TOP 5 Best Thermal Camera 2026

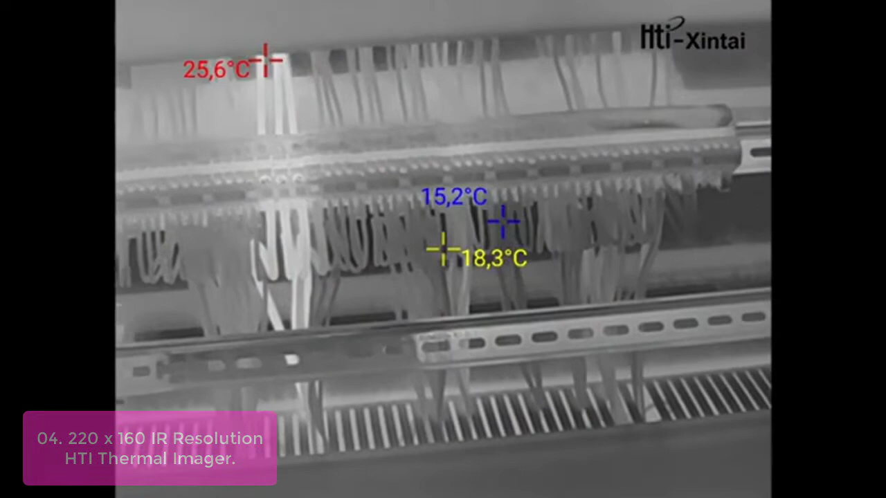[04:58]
Our HDI thermal imaging camera captures an image of a room in infrared,
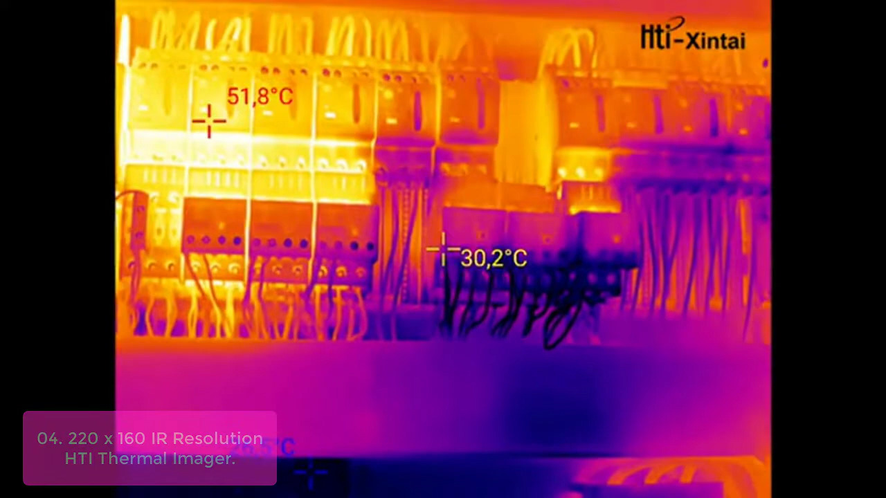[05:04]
which is three times softer than regular visible light. The high resolution images allow you to see the true temperature of walls, ceiling and floor surfaces, and inside cabinets,
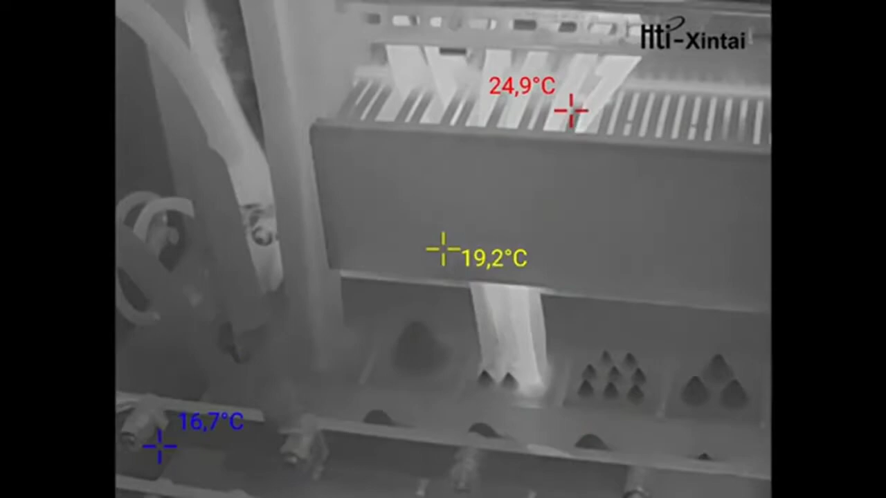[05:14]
as well as find significant problems such as broken pipes, cracks in ceilings, and insulation problems.
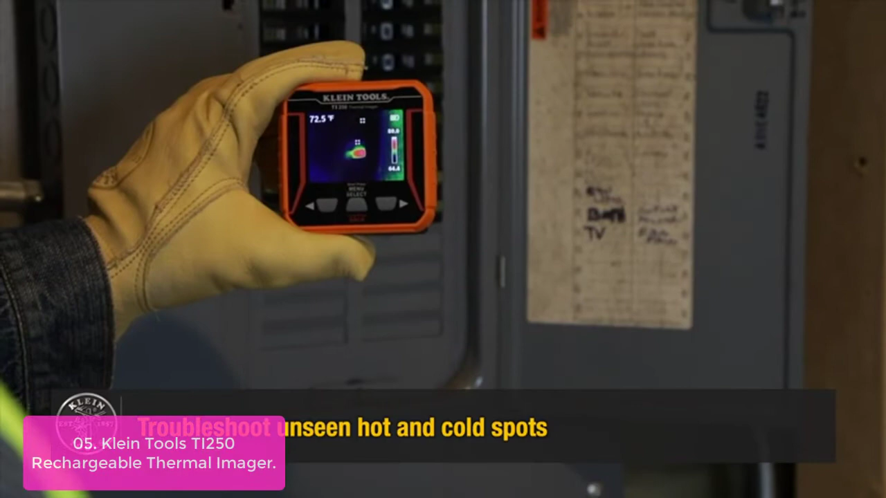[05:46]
Thermal Imager The Klein Tools T-150 Thermal Imager helps you to identify
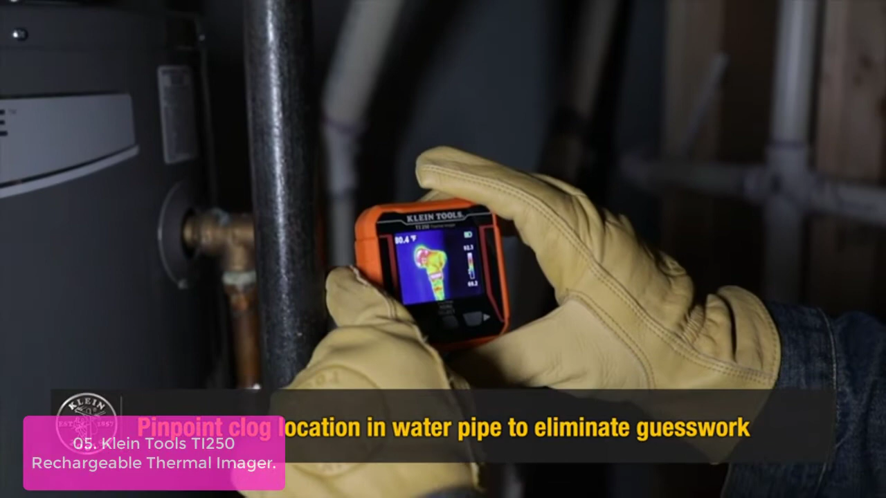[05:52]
the hottest and coldest areas in your facility and surrounding environment.
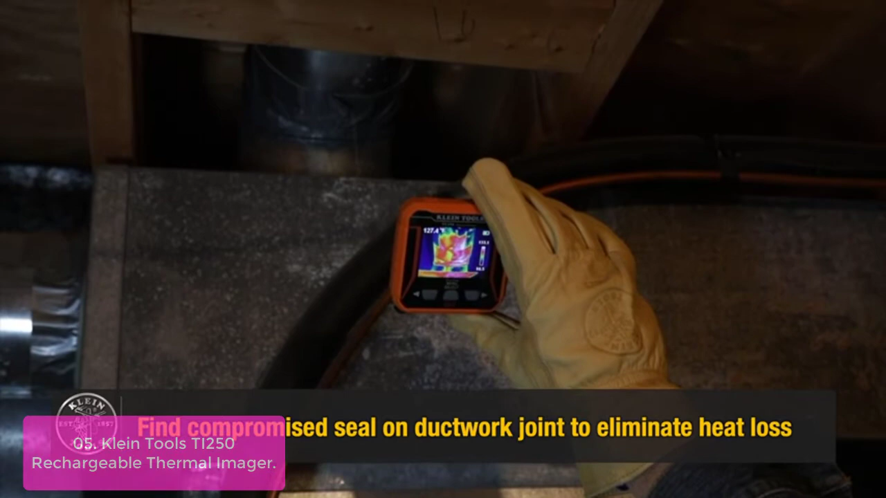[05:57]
The large LCD displays unseen hot and cold spots for instant troubleshooting.
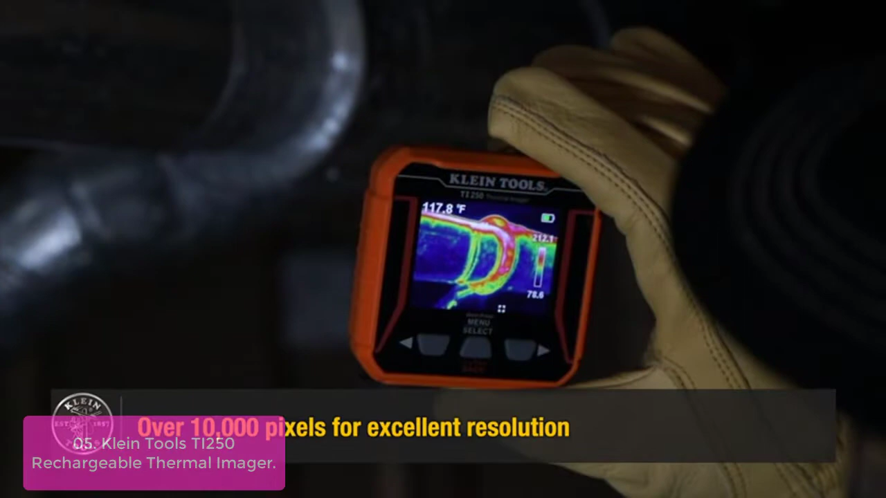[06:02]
On screen: spot 117.8°F
Excellent resolution with over 10,000 pixels,
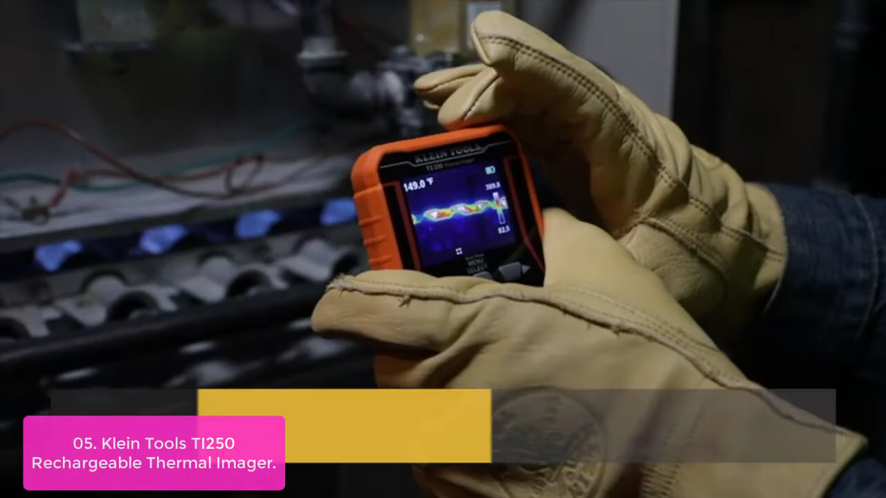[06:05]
and your choice of three color palettes lets you see more detail than other thermal imagers do.
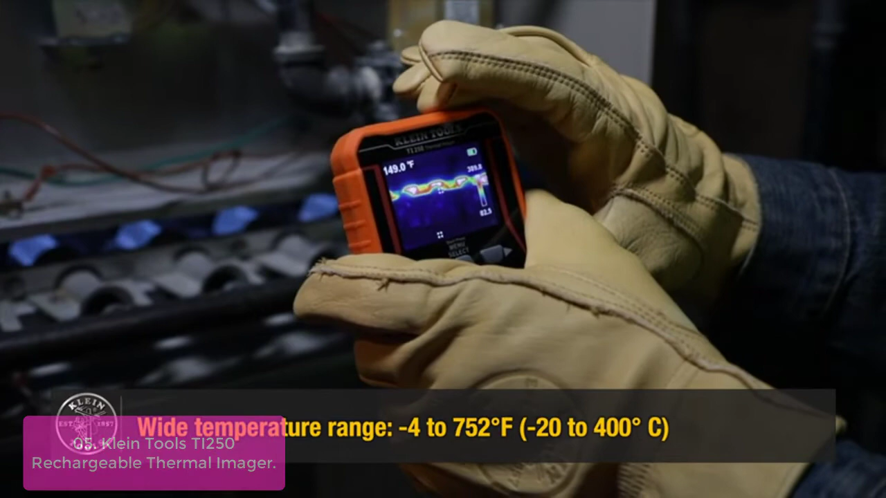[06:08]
On screen: spot 149.0°F
You can also adjust the emissivity from 0.10 to 1.0
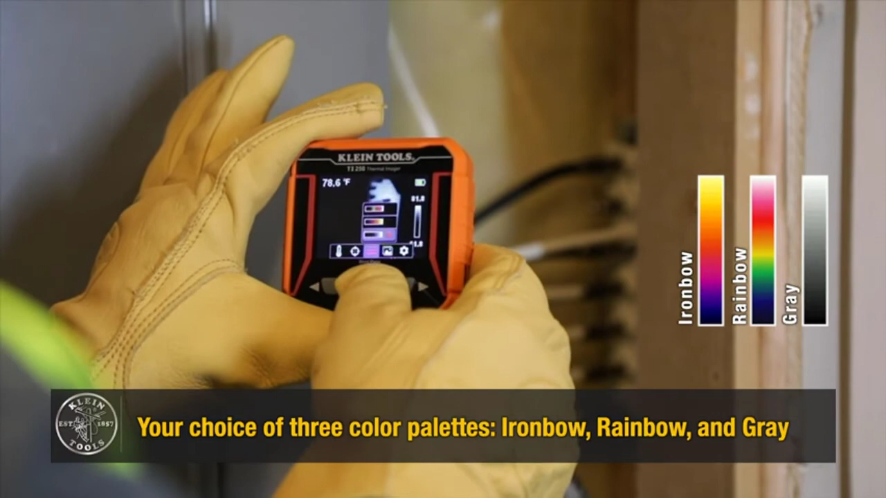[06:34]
The Klein Tools T-150 is an easy-to-use, USB Rechargeable Thermal Imager.
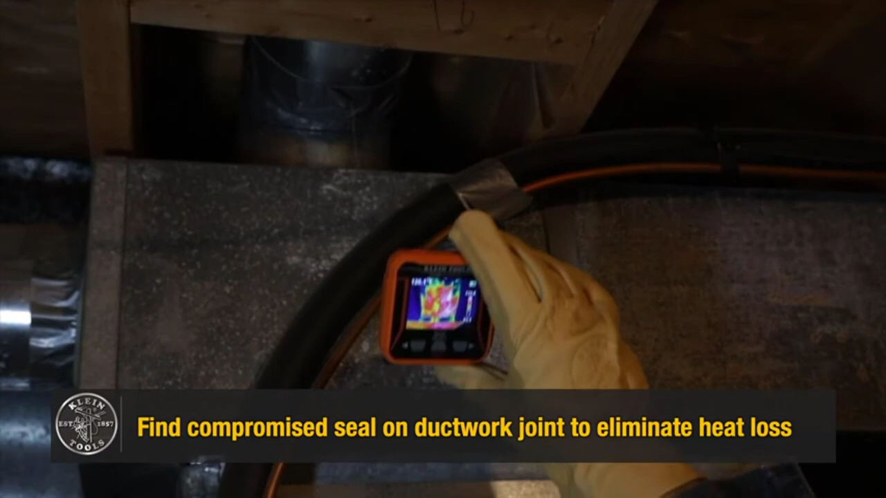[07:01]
User-selectable high and low-temperature alarms from 4 to 752 degree Fahrenheit,